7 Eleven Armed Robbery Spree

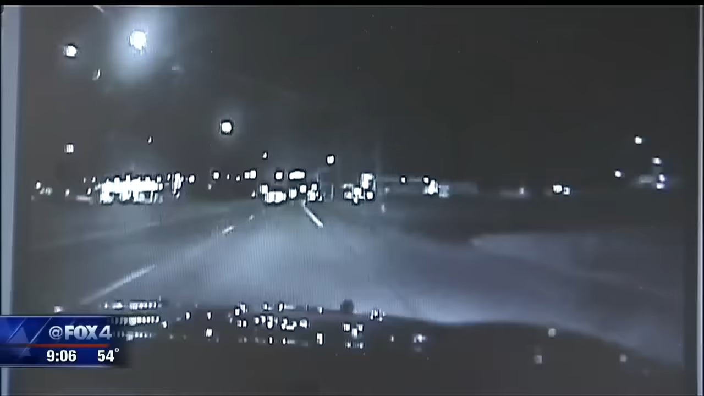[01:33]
THIS IS DASH CAM VIDEO FROM ONE OF THE ARLINGTON POLICE CRUISERS THAT SHOWS OFFICERS WORKING TOGETHER TO SET UP A PERIMETER AROUND THE AREA IN HOPES OF KEEPING THE DUO CONTAINED. A SHORT TIME AFTER THE BAILOUT, GONZALEZ SURRENDERED TO OFFICERS ABOUT 20 MINUTES LATER. MANDOJANO WAS LOCATED BY A POLICE OFFICER IN A WOODED AREA NEAR THAT 7-ELEVEN. GET THIS, WHEN DETECTIVES ENTERED THE SERIAL NUMBER ON THE SUSPECT'S GUN, IT CAME BACK STOLEN FROM A HOME BURGLARY IN ST.